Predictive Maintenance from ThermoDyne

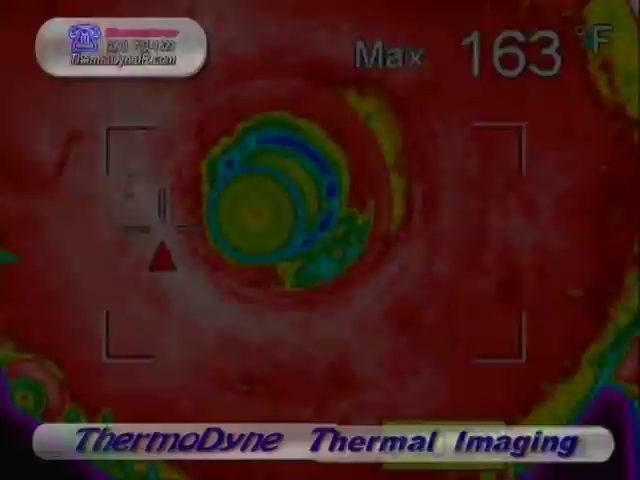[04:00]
On screen: max 163°F
Another example of how thermal imaging can be handy.
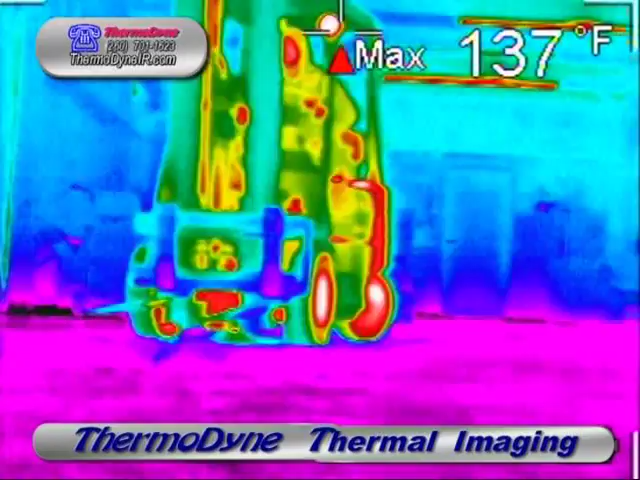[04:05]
On screen: max 137°F
Without even stopping this fork truck, we can take images, we can take temperatures of the brakes.
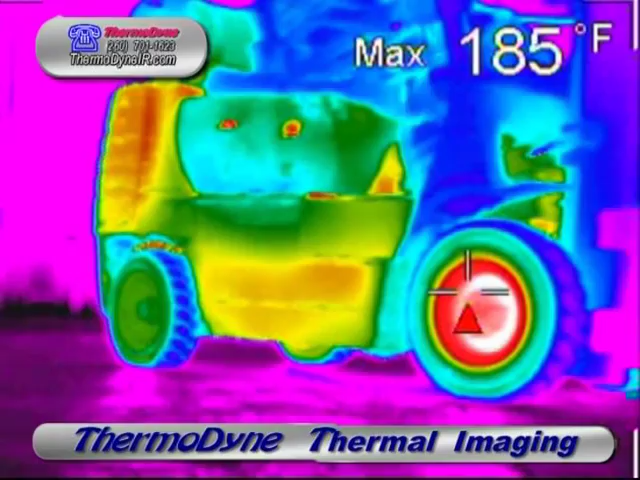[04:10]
On screen: max 185°F
Right brake, nearly 200 degrees.
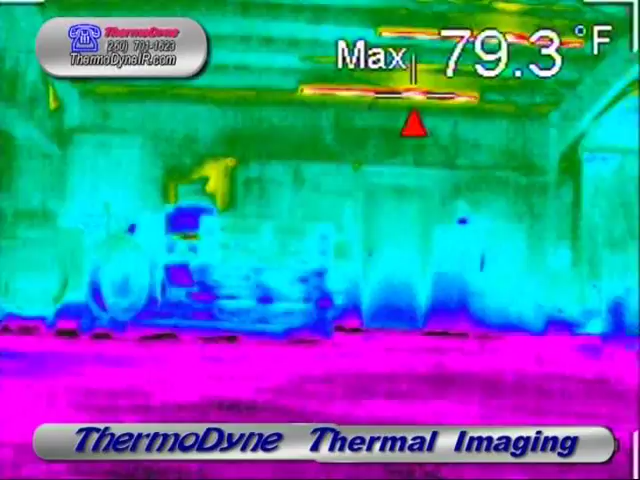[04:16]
On screen: max 79.3°F
We can freeze an image, adjust the PIP, get temperature of the left brake. Now, since we don't know what the correct temperature of a front and a left brake under variable loads is going to be, what we can do is make a comparison of the two.
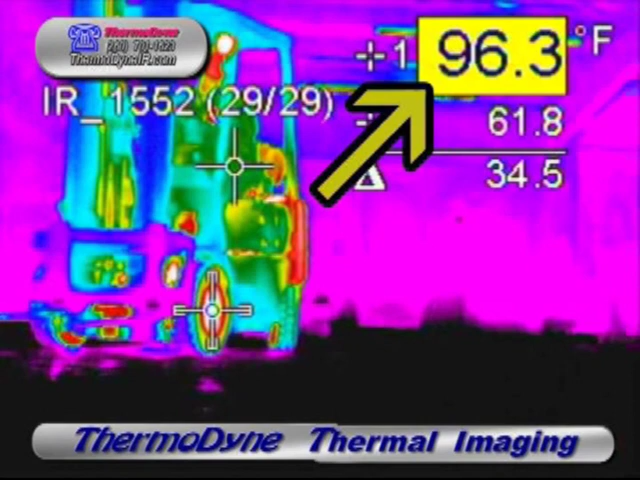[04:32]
On screen: spot 96.3°F
We've got nearly 100 degree temperature difference between the left and front brake on this lift, which is an indication that one of the brakes is not nearly doing its job. So this can be looked into during its next scheduled maintenance. This will take place to increase your trafficة, however, keep up with caution to the right functions. And just continue to come to the rightny-based maintenance. Thank you.